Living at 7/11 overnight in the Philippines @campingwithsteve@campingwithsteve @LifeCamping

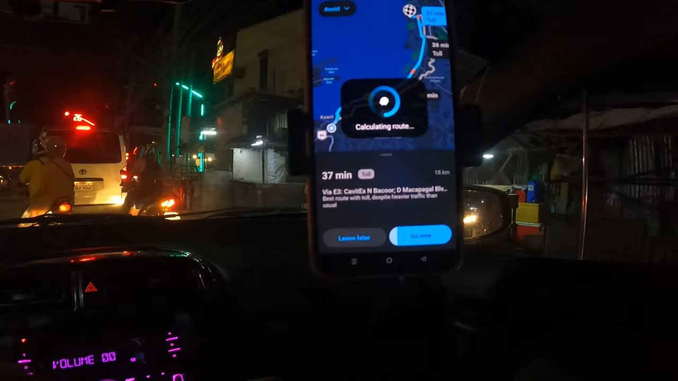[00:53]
Let's take E3, Cavite X North Bacor, and Dimacapagal Boulevard North, Parañaque H. In 200 meters, turn right on Don Bacal. What's going on, guys? For today's video, samahan niyo ako sa unang episode ng aking pagka-car camping. Tamad akong mag-setup ng tent, kaya try natin i-maximize ang space ng ating sasakyan.
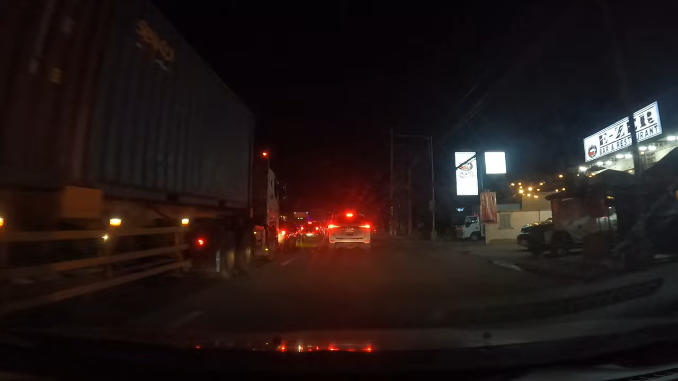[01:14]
At this point, medyo mabigat ang traffic papuntang Mowa, kaya I decided na sa 7-Eleven na lang mag-overnight car camping.
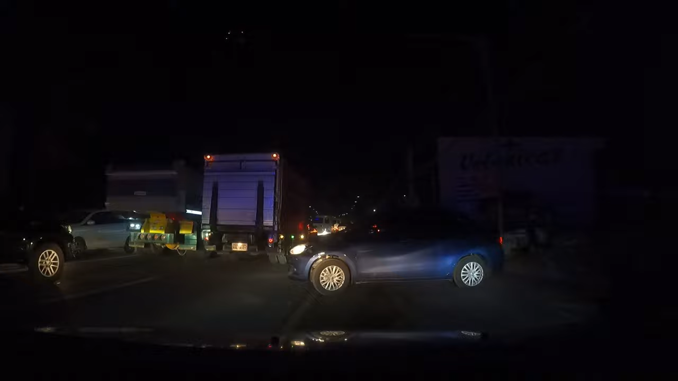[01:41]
Estimated time in traffic, 7 minutes.